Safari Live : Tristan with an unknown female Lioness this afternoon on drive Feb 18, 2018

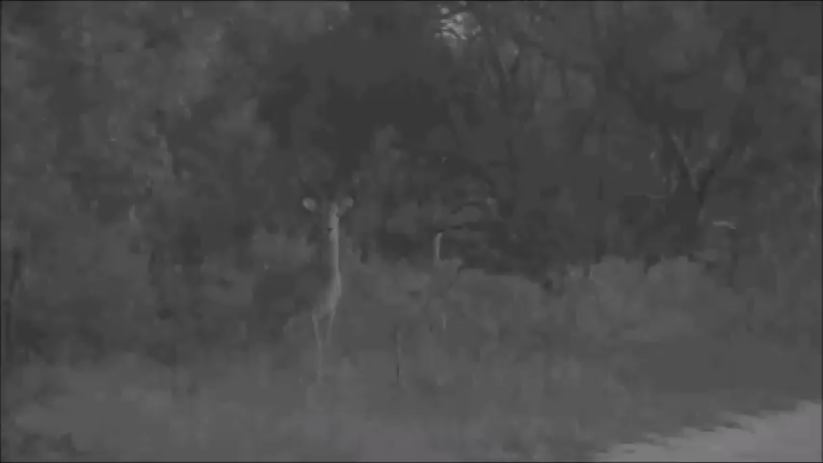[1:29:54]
well the lioness has been spotted i think because this has been shouting and snorting away and our lioness has not cared in the slightest there you go you can hear a snorting or him snorting should i say it's not to her i'm sorry boy i do but she's not really two-faced she lifted her head slightly looked at the impala and then flopped back down again so not too worried the thing is the alarm calls like this could very interact the inkuma pride and that's the last thing that this